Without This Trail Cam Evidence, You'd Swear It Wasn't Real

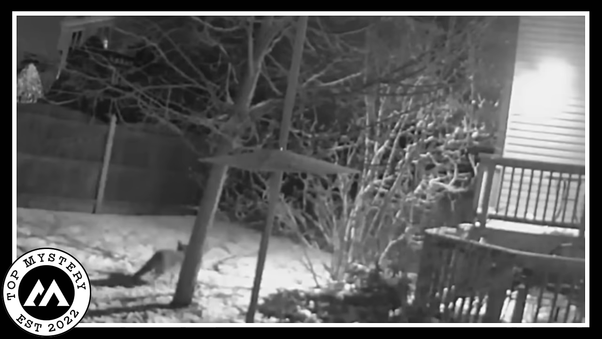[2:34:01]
the coyote emerged, reassuming its haunting dance on the earth. A creature of the wild, untethered by the rules of the known world, had left an indelible mark on the camera's lens. TASMANIAN TIGER
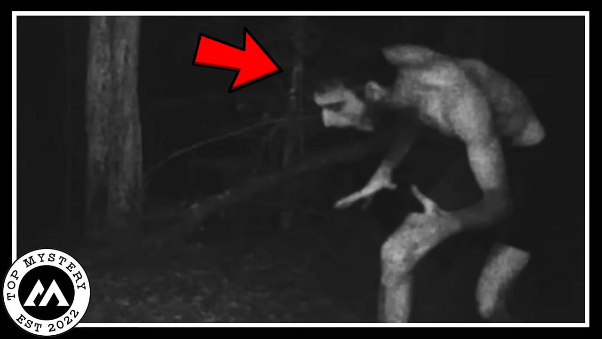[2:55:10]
It looks like a wild person, running fast. Who is this mysterious figure?
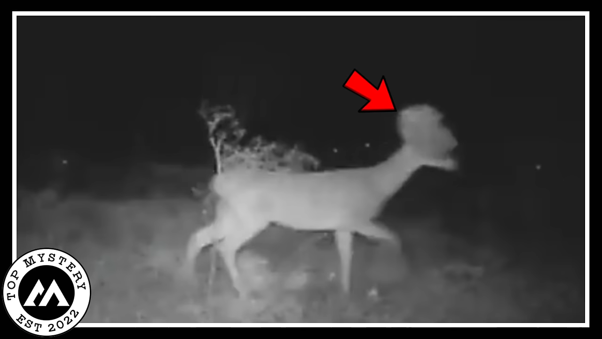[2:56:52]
The deer had weird shape or to be precise, twisted antlers that were moving in an incredibly amazing way. Although it was just a deer, it was causing terror to the already present forest watchers. The video left a lasting and profound impact on everyone who watched it, leaving people in a conundrum of how and what possible ways of nature can haunt them. Bear hungry devours chicken.
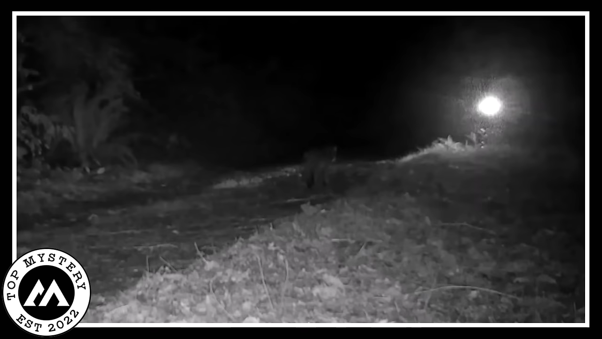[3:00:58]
In the dim night's eye, a secret scene unfolded on the trail camera's silent watch.
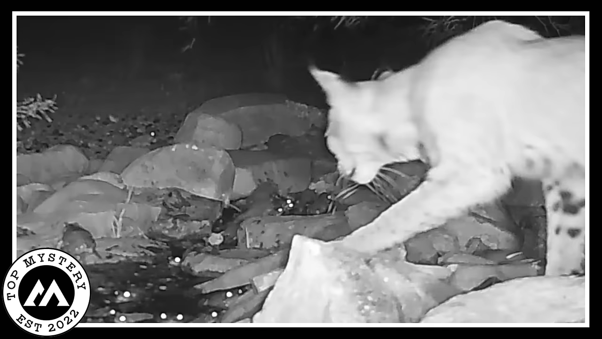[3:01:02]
A cat, a shadow in the moon's whisper, tiptoed to a small puddle where a multitude of frogs lurked. The frogs, unaware of the prowler, leaped into chaos, startled by the feline intruder. A thirst guided the cat, its only purpose, but the amphibians danced in a frenzied waltz. Their leaps echoed in the stillness, a symphony of surprise.
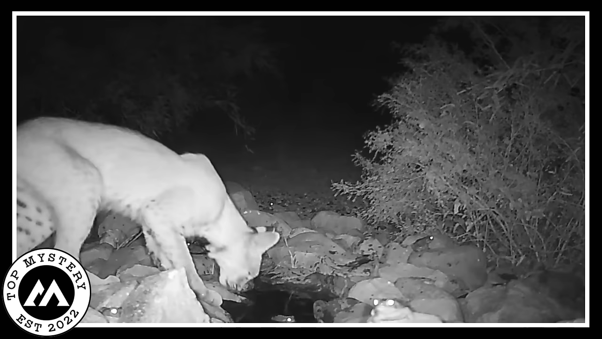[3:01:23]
The cat, bewitched by the unexpected hopscotch, paused in astonishment.
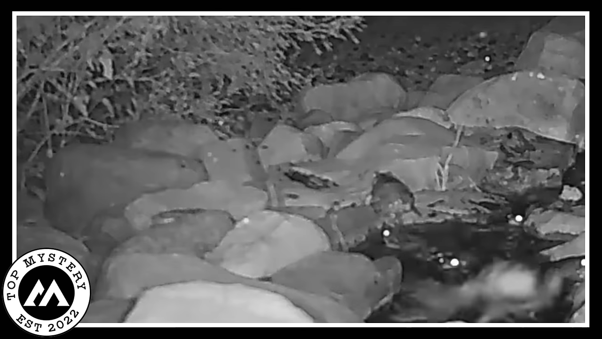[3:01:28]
The puddle, a temporary stage, witnessed this nocturnal ballet, frogs and cat entwined in a brief enigmatic encounter. No further clues surfaced, the mystery cloaked itself in the night's shroud. The puddle, a witness to the cryptic ballet, held its secrets and the night resumed its silent vigil,
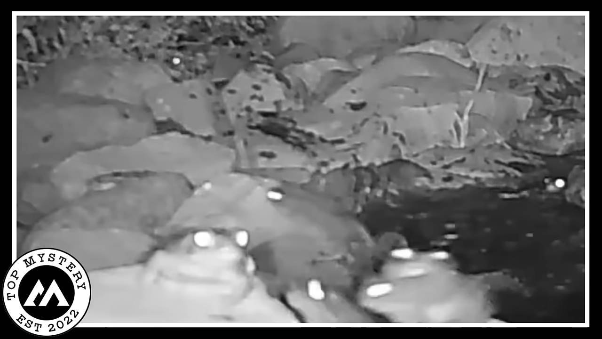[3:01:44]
leaving behind only echoes of leaps in the enigma of a cat startled by frogs.
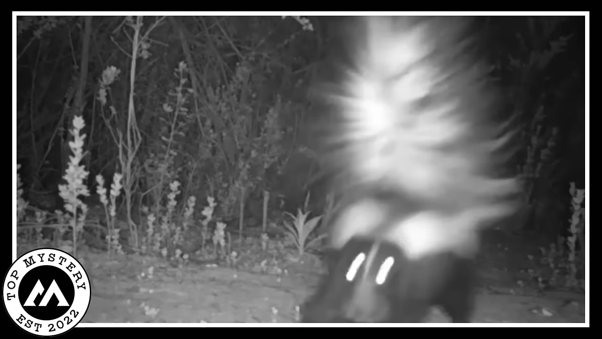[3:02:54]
The inky blackness is pierced only by the ghostly glow of the camera's gaze. In the dim glow, the skunk's clandestine steps are a spectral waltz, a dance with the unseen. A creature of the night, it prowls in solitude, but then a pause. A flicker of awareness crosses its mask-like face as it locks eyes with the unblinking lens. A strange communion begins, a clandestine conversation in the language of the wild. The skunk, neither friend nor foe, weaves through the darkness like a phantom, drawn to the mechanical eye that pierces the veil of its secretive world.
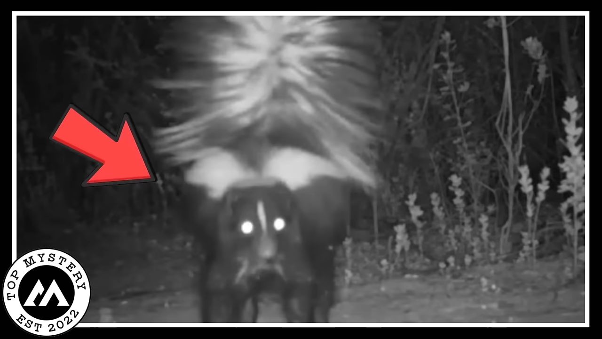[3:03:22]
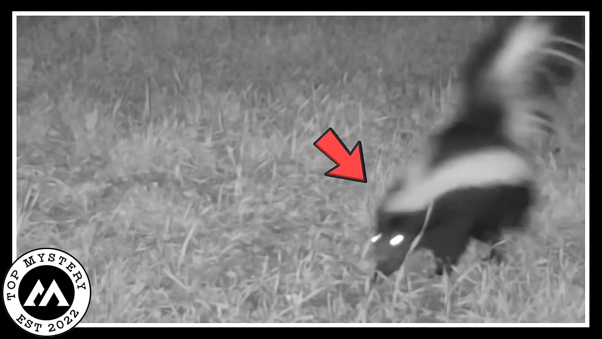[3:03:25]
A curious minute unfolds. The skunk's movements is a cryptic cipher deciphered only by the night itself. In this surreal ballet, the line between observer and observed blurs, leaving us with a haunting glimpse into the enigmatic rituals of the forest nocturnal denizens. Eerie deer hunt On a very hot day, a camera captured a spooky scene in the empty woods.